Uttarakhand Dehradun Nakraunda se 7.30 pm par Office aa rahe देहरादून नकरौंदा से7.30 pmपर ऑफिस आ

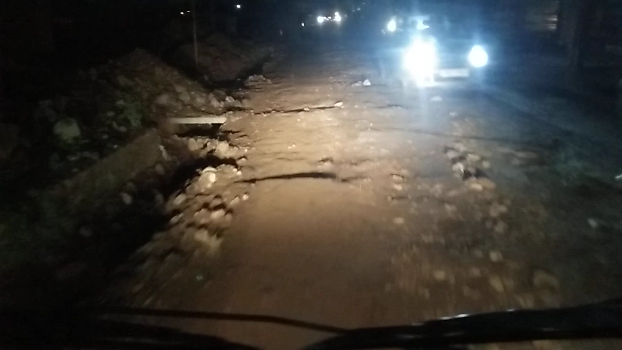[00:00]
गड्ढा वगैरह का साइड में रात को जो जान में घुस रहा है ना।